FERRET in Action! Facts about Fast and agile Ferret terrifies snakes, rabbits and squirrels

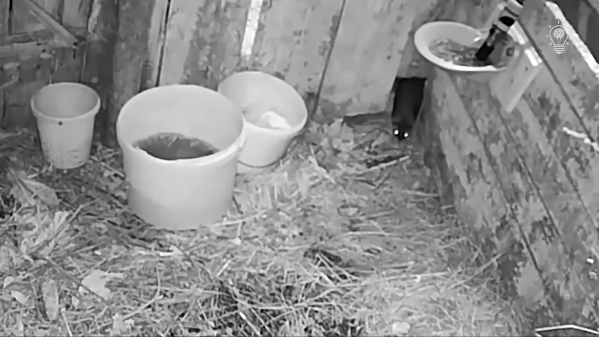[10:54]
Often, they manage to bypass the set traps. See how cleverly the ferret has covered the trap with a lid, and now it will not work.